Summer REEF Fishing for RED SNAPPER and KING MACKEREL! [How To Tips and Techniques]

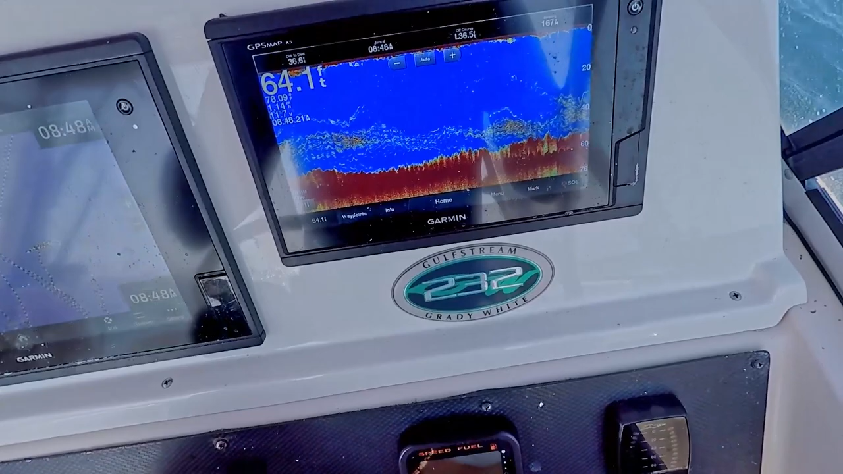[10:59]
On screen: depth 64.1 ft
All right I'm showing some really good marks on the bottom machine so I'm not going to worry about moving or anything.